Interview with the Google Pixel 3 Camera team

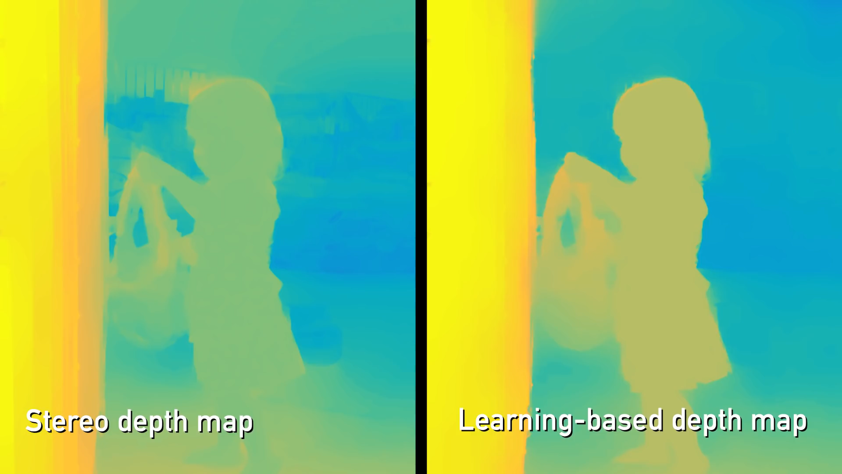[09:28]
We are now using a learning-based pipeline, still from the dual pixels, but it's not a conventional stereo algorithm.